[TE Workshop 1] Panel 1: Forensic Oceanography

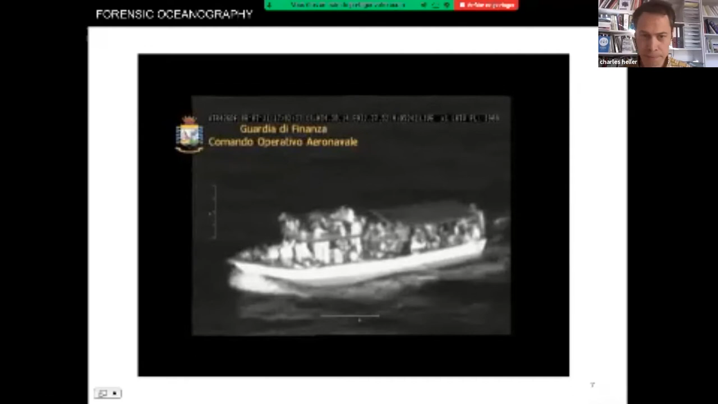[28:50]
but rather in the Rancièrean sense of that which presents itself to our senses. The border regime creates also a particular aesthetic regime, i.e. conditions of invisibility of migrants' crossings and border violence, but also of inaudibility. It's in that sense that I prefer the term of aesthetics, which is broader and more encompassing than, for example, the politics of visibility, even though the dimension of visibility is very important. And you can see this aesthetic regime at work, for example,